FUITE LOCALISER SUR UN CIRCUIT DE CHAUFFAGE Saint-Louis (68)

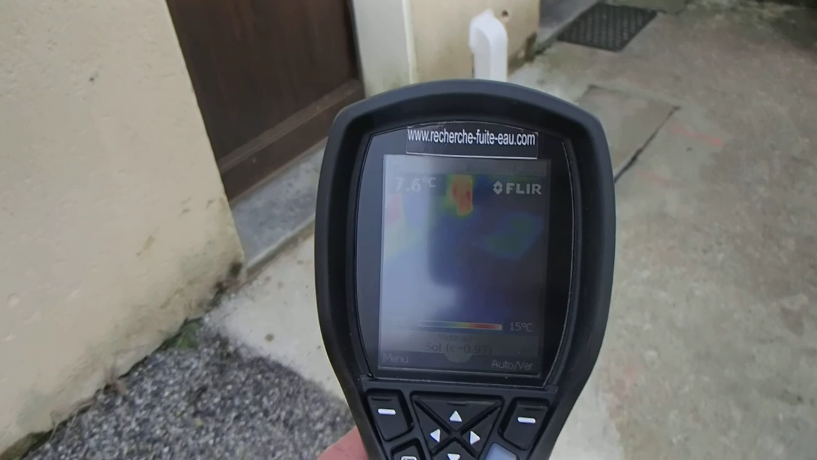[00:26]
On screen: scale top 15°C
Et un peu plus bas, nous avons donc l'auréole de la source de chaleur, donc de la fuite.